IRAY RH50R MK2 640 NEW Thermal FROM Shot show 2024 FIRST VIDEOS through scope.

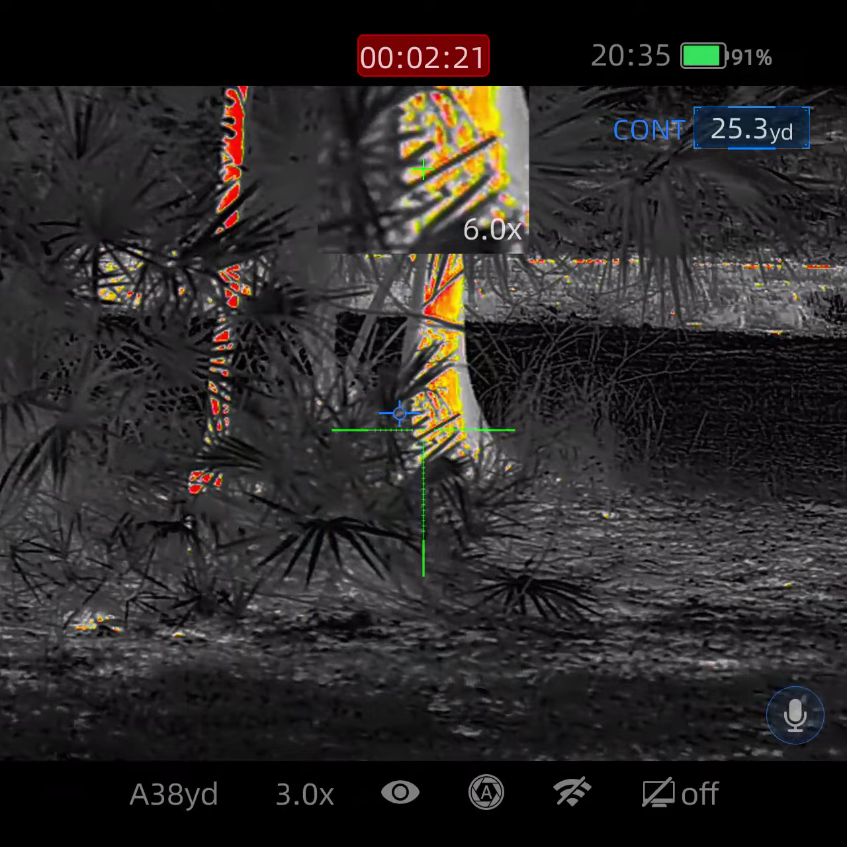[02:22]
all right so let's switch up the color pallets a bit
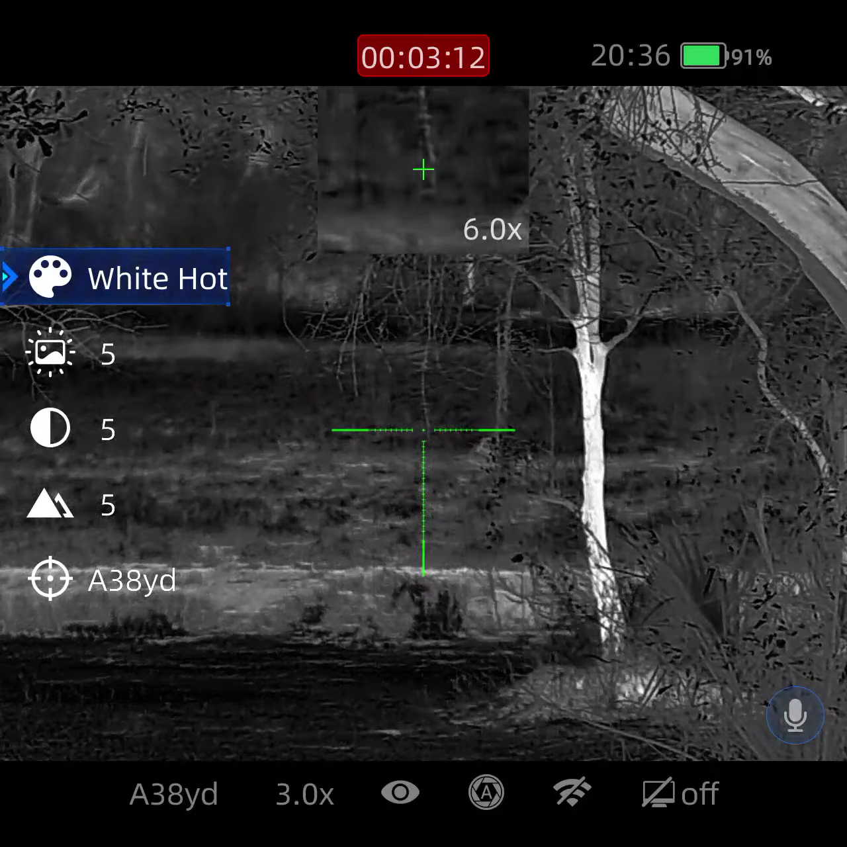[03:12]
mess with the focus a bit there we go
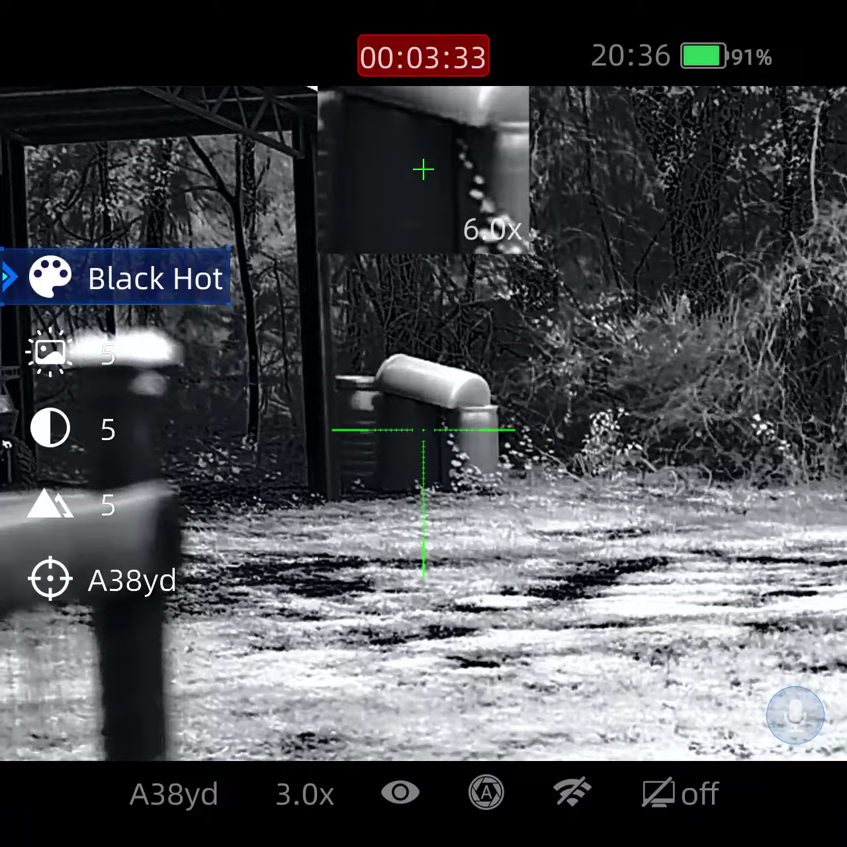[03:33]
that's black hot at 50 yards that's that's how many yards it is
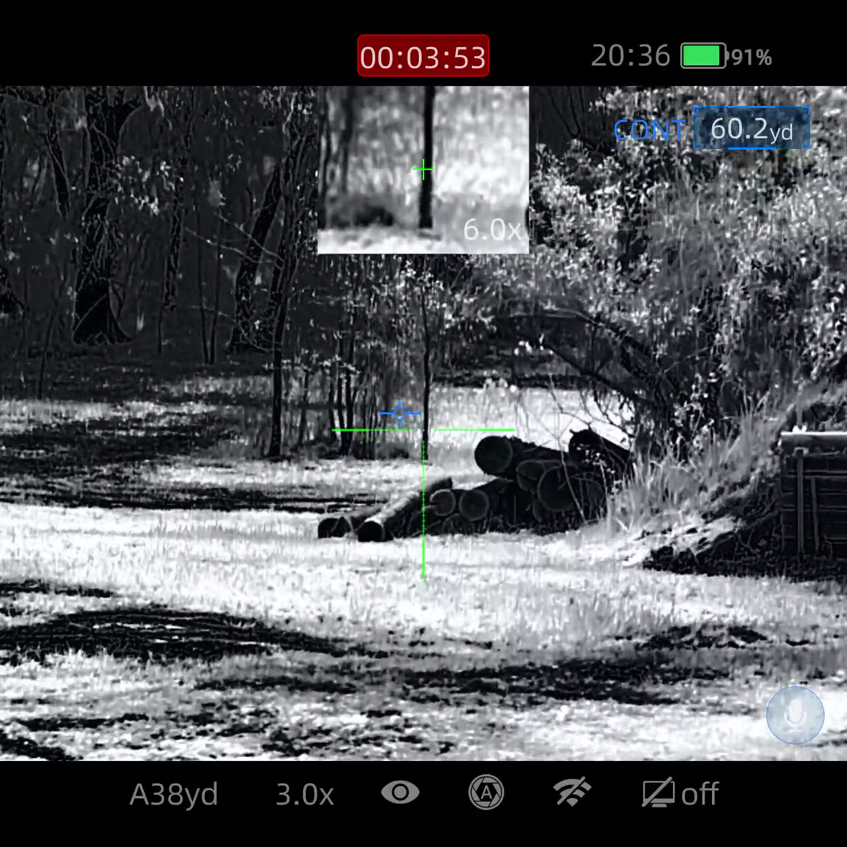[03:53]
all right so those bushes are 58 yards that tree right there
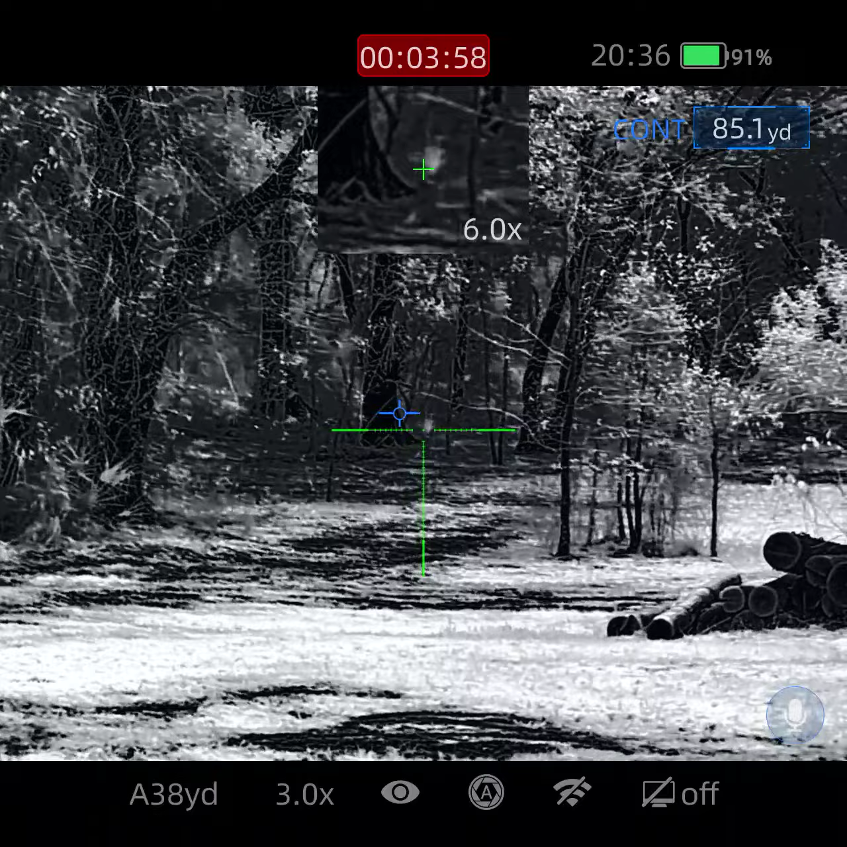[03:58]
is 86 yards let's try to stuff it up a bit 38.8x
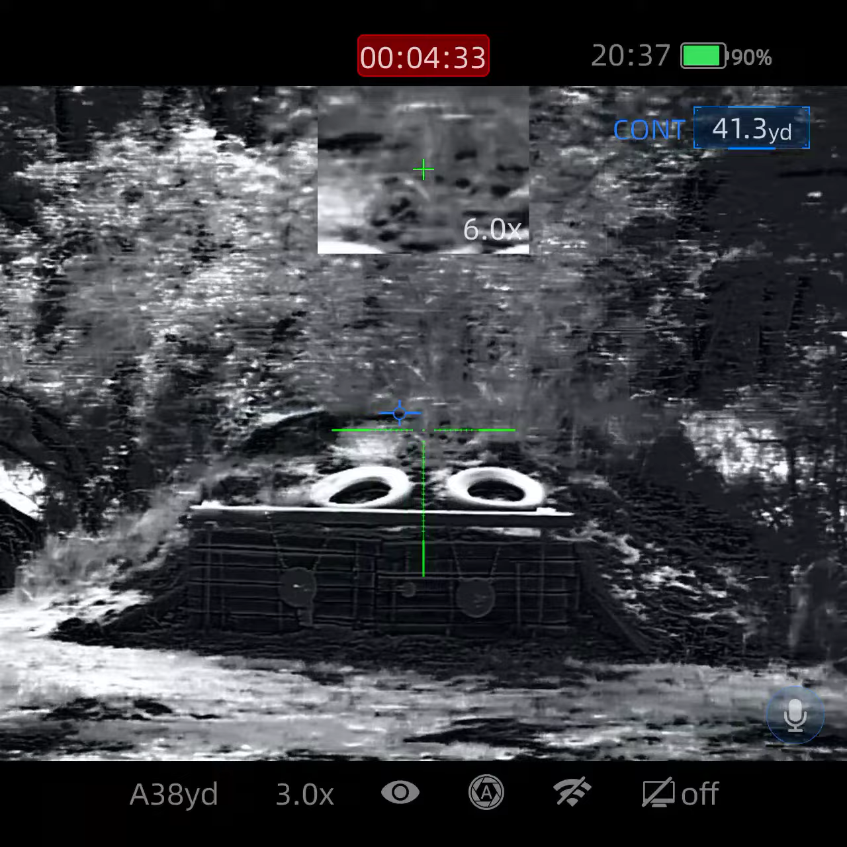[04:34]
I'm trying to get my deer my deer usually coming from over there but
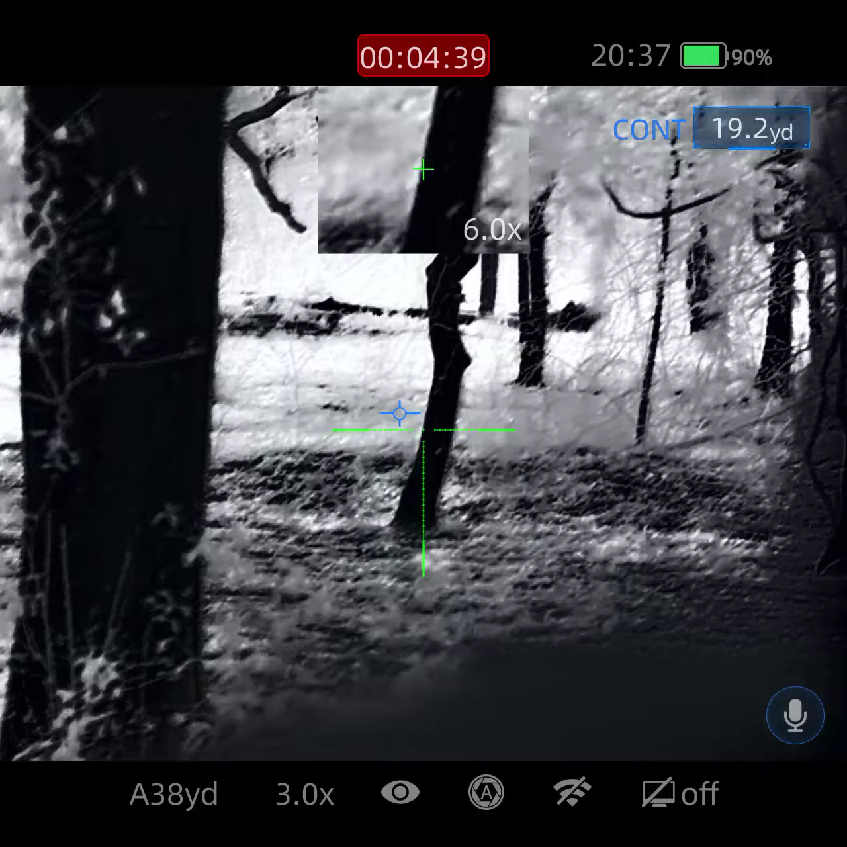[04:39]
seems like the deer aren't around today seems like the deer aren't around today
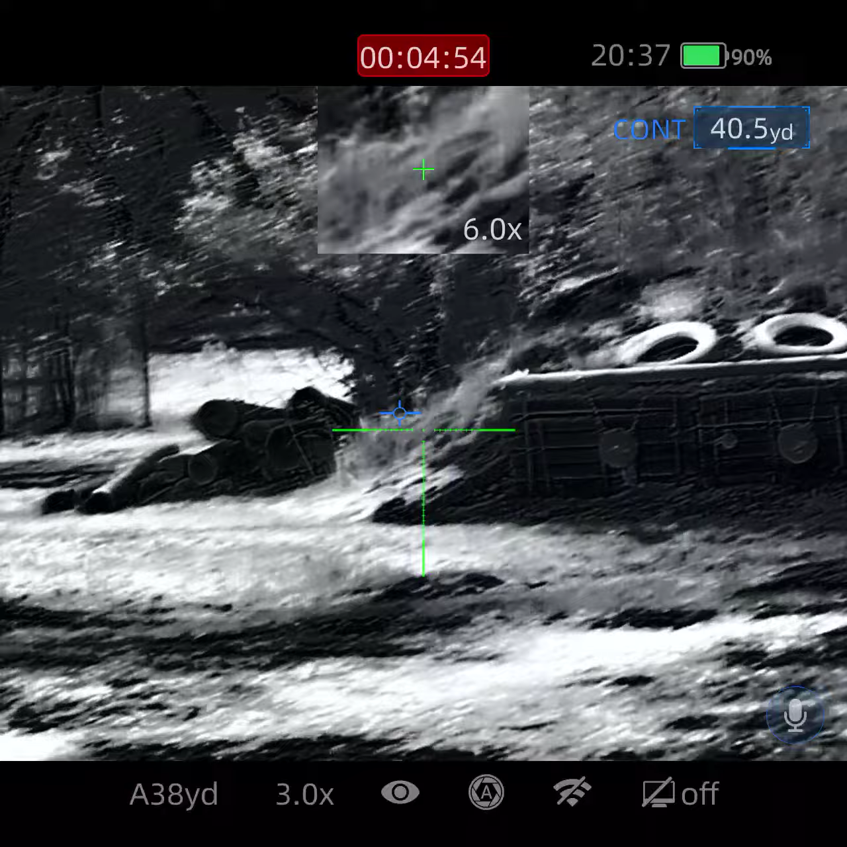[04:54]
that's just a quick overview like I said that's about I'd say about 40 yards